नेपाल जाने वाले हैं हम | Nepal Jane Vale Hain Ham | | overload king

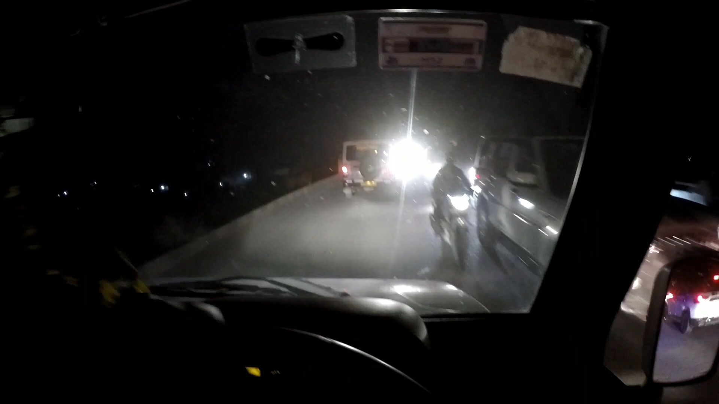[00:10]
नहीं पारा है अबुलेंस के सामने भी पुलीस वाले के गाड़ी पसा हुआ है तो मैंने बोला आप पुलीस वाले को छोड़ना मत चाहिए आपको रॉन्ग साइट से घुचके जाना पुरूण आप सबका एक और निव
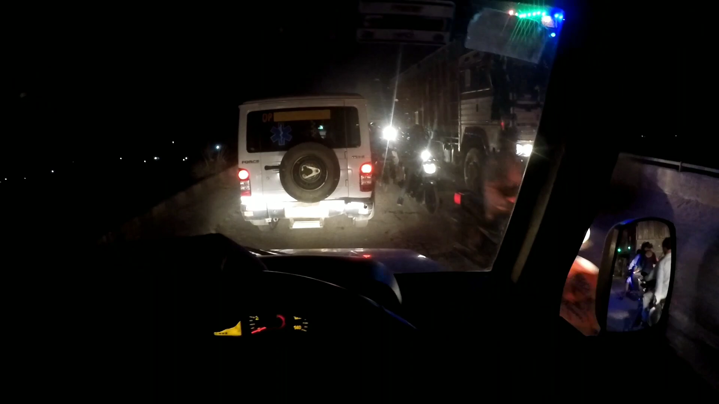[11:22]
तो भाई यहां पर भायानक वाला सीनो रखा है एंबुलेंस को निकलने का जगा नहीं मिल पा रहा है बहुत जबरता जाम लग चुका है बहुत खतरनाक भाई पसे हुए है जाम में देख सकते हैं दीरे दीरे करके भाई एक गंड़ा से फसे हैं